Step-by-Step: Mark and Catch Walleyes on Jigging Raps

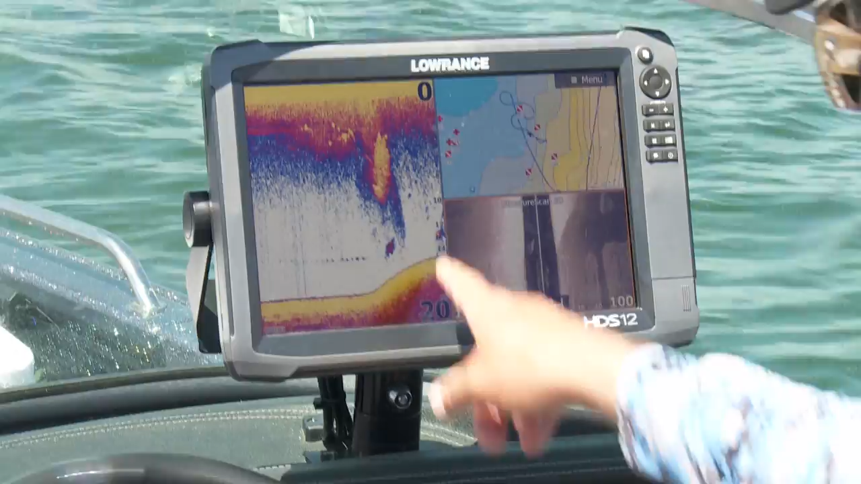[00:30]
And there's a triple stack. So hit reverse. I got anchor mode going.